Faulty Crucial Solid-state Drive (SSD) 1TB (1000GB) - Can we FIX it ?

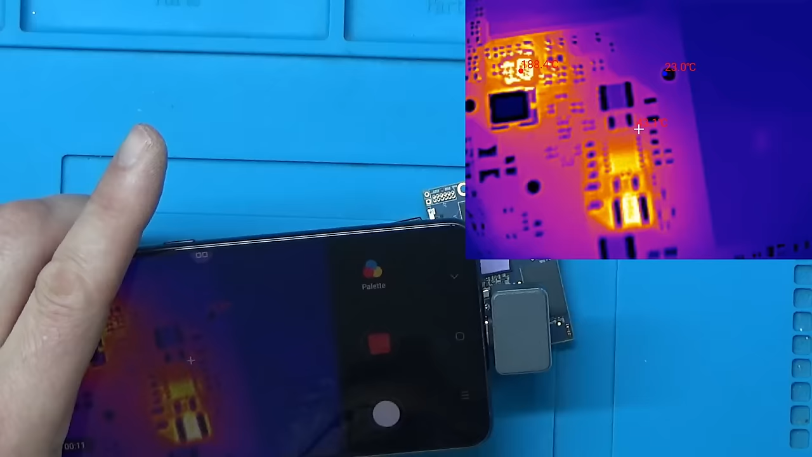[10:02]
Let's see if I can find something just to point with there. So it looks like that inductor there. Is getting hot.
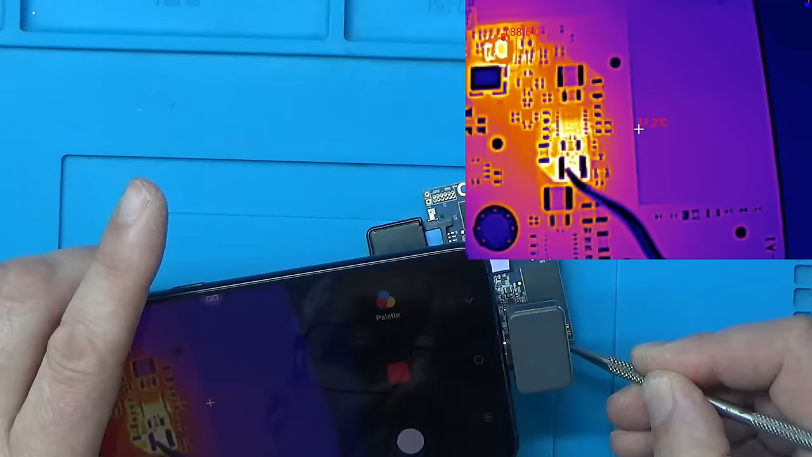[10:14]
And. That component there. Which is that capacitor. So I've had a couple of people asking about the thermal camera. What thermal camera is it.
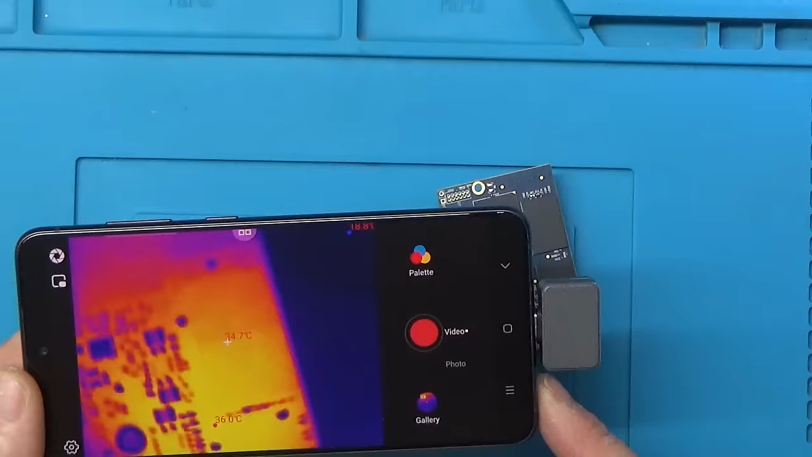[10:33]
On screen: spot 34.7°C, max 36.0°C
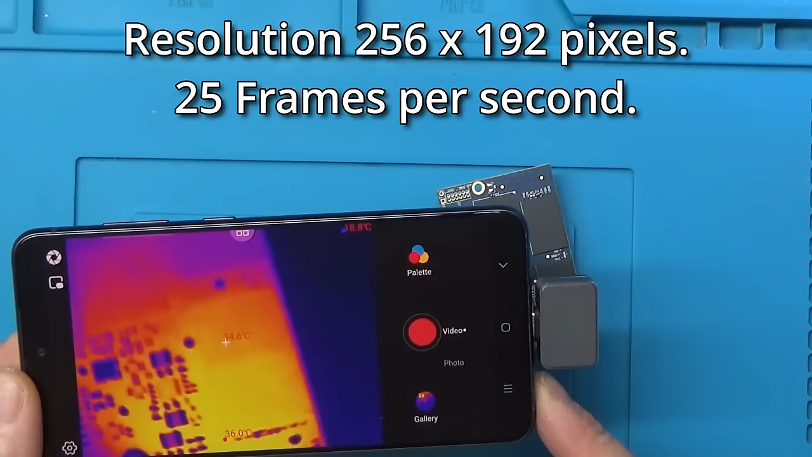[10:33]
This is the Infraray P2 Pro. And. If you're interested in obtaining one.
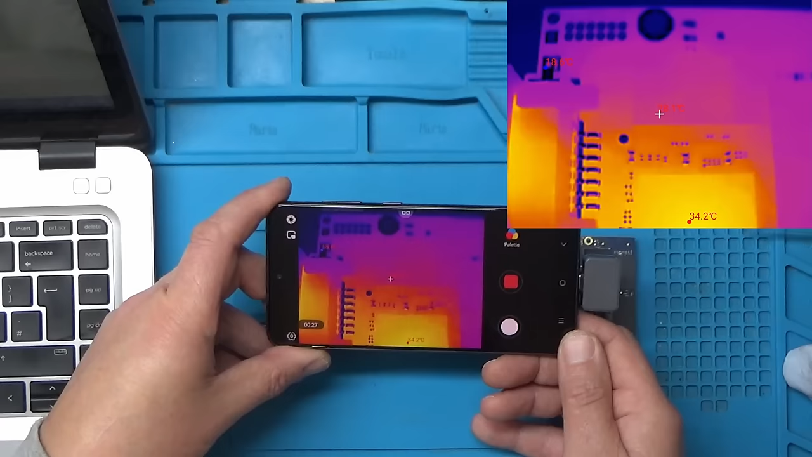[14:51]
A little chip just in the middle there. But I'd say that's normal. And the main controller seems to be getting a little bit hot. Alright okay. I just thought we'd just see what was going on with the thermal camera. So I'm currently running a program called Test Disk.